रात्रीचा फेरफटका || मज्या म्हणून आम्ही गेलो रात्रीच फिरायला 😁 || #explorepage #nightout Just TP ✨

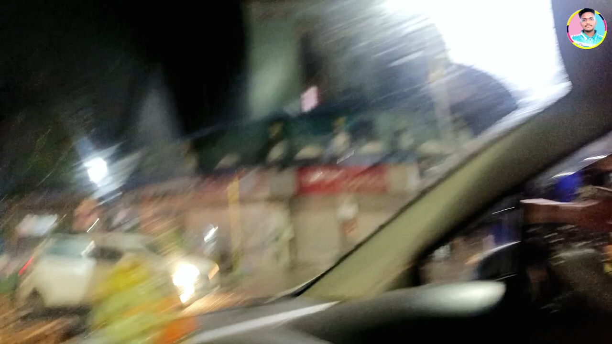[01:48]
बघा बघा आलाय, एक तास झालाय इथे थांबलाय.
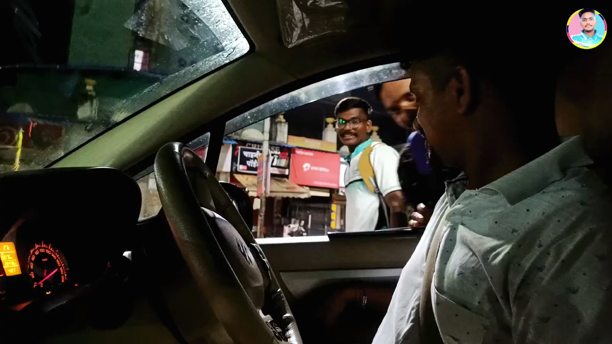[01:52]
स्टेशनवरून निघालोय, आता चाललोय ओल्ड पनवेल तिकडे.
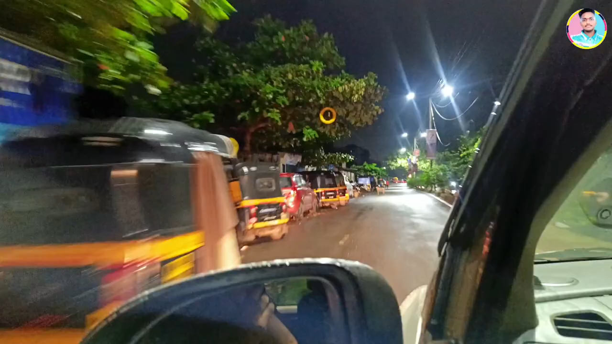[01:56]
बघून पुढे कुठं जातोय आम्हाला माहित नाही. निघालोय आम्ही चाललोय ओल्ड पनवेलला, तिथून कुठे रस्ता भेटेल तिकडे.
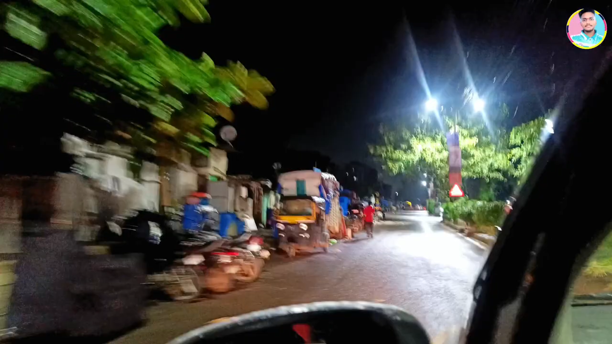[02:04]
पोचलो ओल्ड पनवेलला, आता चाललोय ओल्ड पनवेल ब्रिज क्रॉस करून उतरलोय.
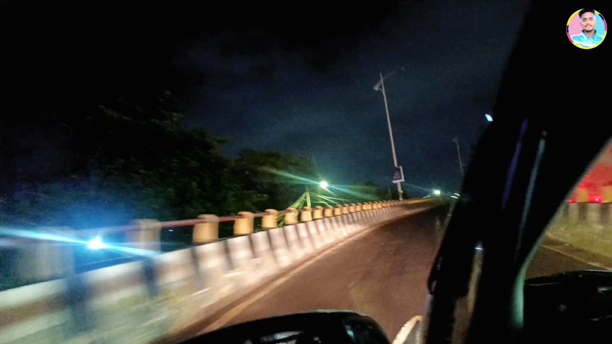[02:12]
प्लॅन चेंज झालाय जरा. मित्रांनो, आम्ही आत्ता आलोय पलसी फाट्यावर, इकडे डीमार्ट आहे.